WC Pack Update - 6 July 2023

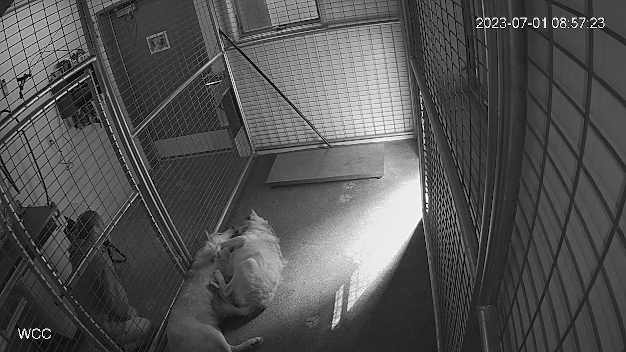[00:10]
Typically in the morning they come in the building to get weighed, they get their morning meds, so the younger ones are much more tolerant to the building because they've had that experience throughout their socialization process. Axel Grayson, not so much. So the problem is though one moment in time can change.
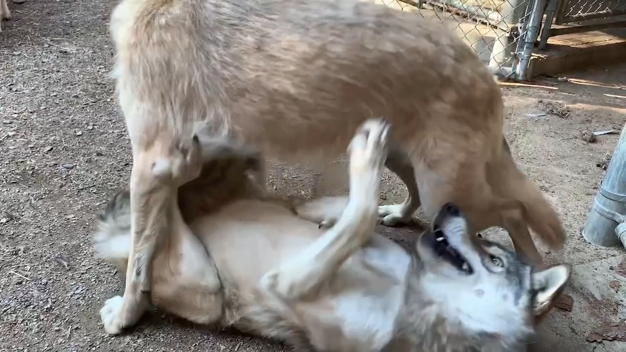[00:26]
And here Blackstone has decided to take a little bit of an advantage over Ryka in actually sitting on air, creating a little bit of tension from Ryka. Ryka certainly, it's not an endearing thing to have a wolf sit on your head.
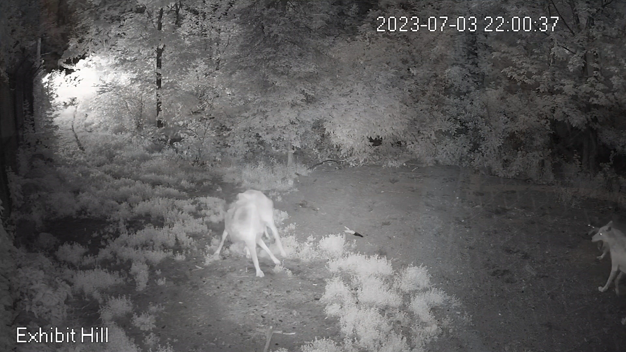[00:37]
And those moments can then kind of spill over into other activity. And so here is a 10 o'clock at night shot on the 3rd of July. And what starts out as a little bit of jaw sparring Blackstone and Kaz becomes a pack focus on Blackstone. And there is terminology, and again, the use of alpha kind of went away. But we still use the word omega quite a bit, and that's the bottom of the pack order.